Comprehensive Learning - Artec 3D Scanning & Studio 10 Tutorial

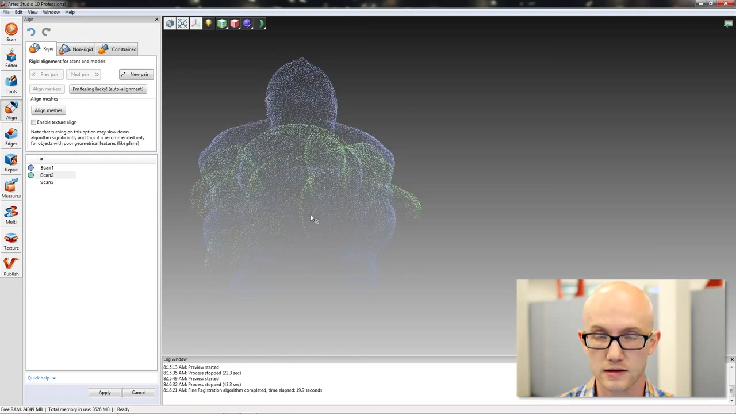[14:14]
And it's still not oriented correctly. What I can do here is, if I click normally, if I left click, I can rotate.
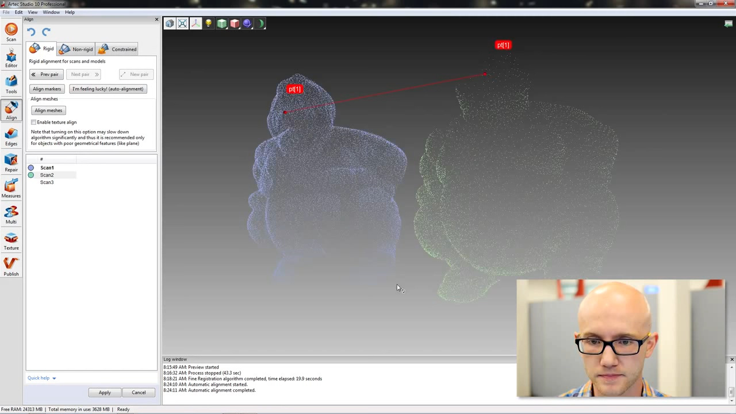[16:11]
So that's good. I'll use his big toe over here. I just need to get close. Use his knuckle here.
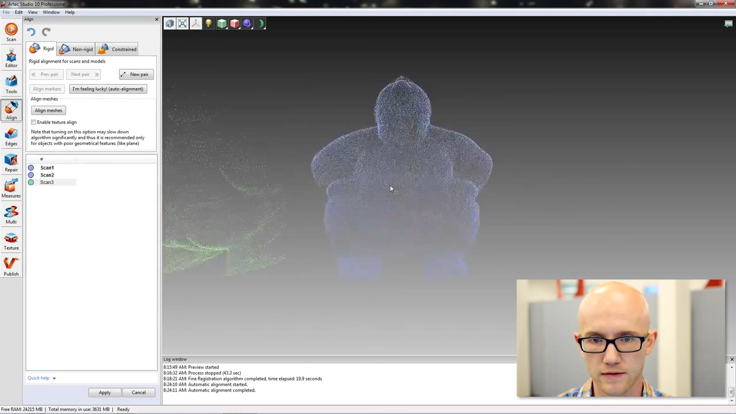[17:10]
And visually line these up. And then click a couple common points.
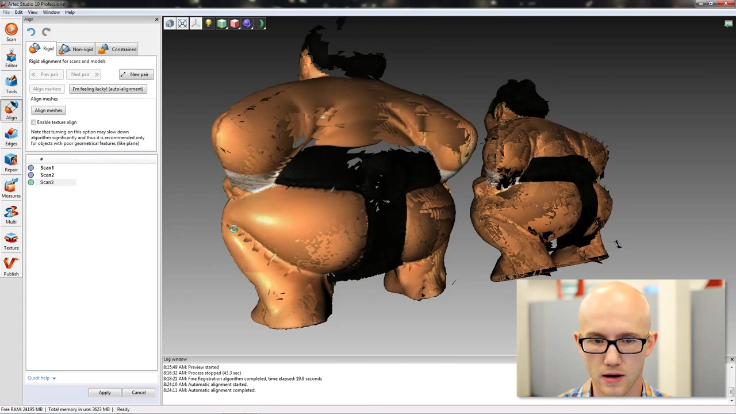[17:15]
So let's go here and here. Let's use his elbow.
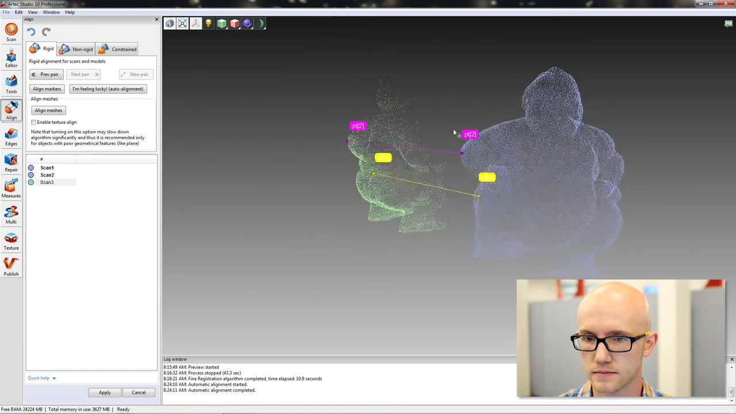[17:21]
And we'll use his heel over here.
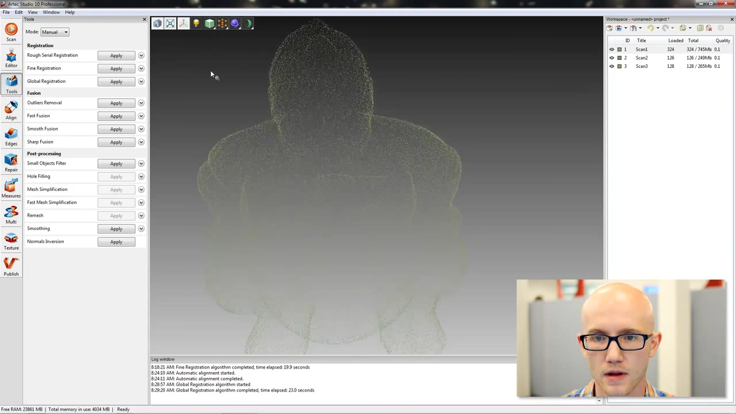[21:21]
If you look at my scan, I do have some noise here around the edge. It's really not that bad, but there is some noise. On some scans, it could be worse than others.
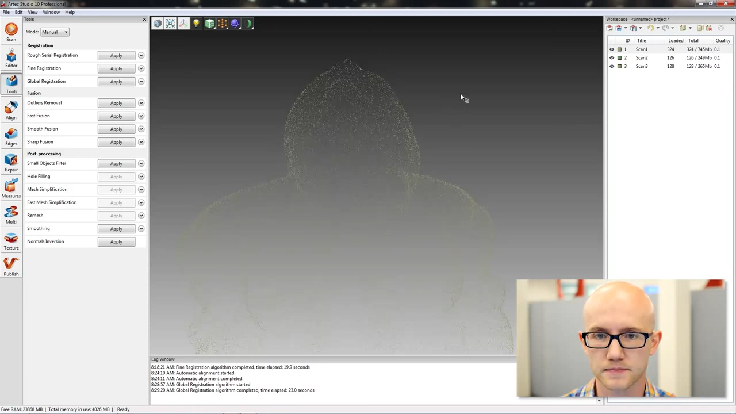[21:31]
Outlier removal removes all of that noise.
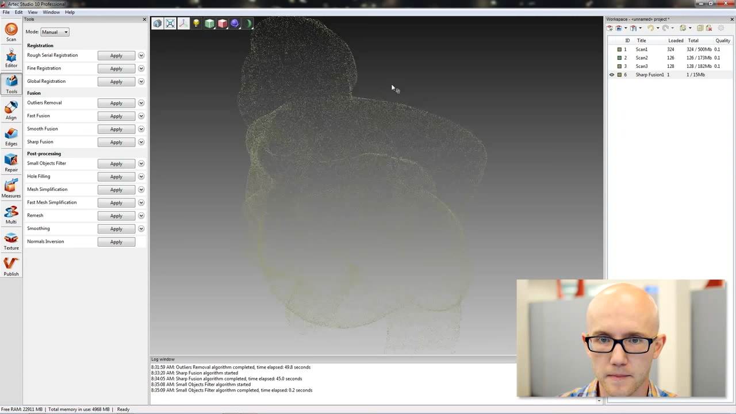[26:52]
Like, you know, maybe I don't like this ponytail here or something. I can come over here to my Editing tab on the left-hand side.
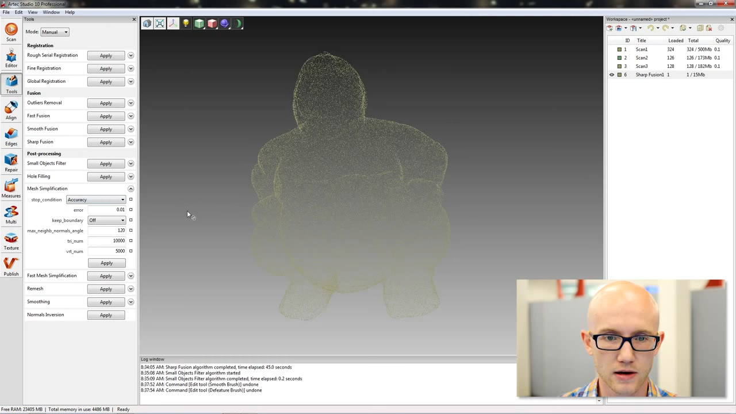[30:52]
I could say, in this case, reduce this mesh until my points start to vary more than 0.01 millimeters from their current position.
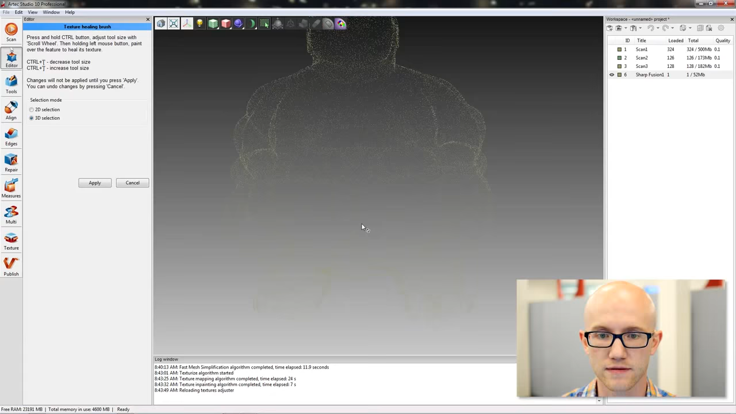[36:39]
to fill in the texture that you erased with the surrounding textures.
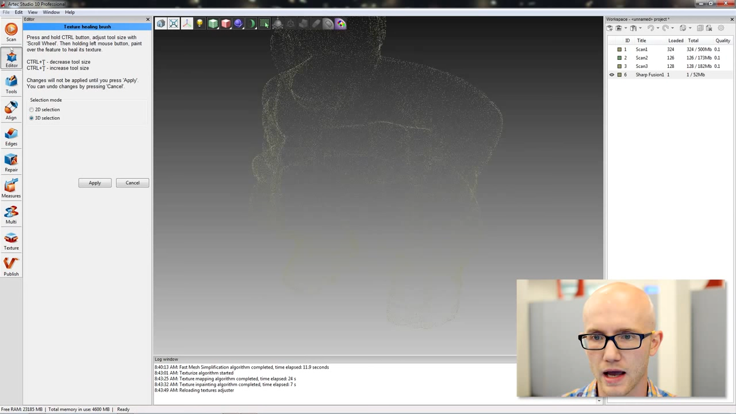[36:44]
And again, you get some specular highlights here that you may want to fill in.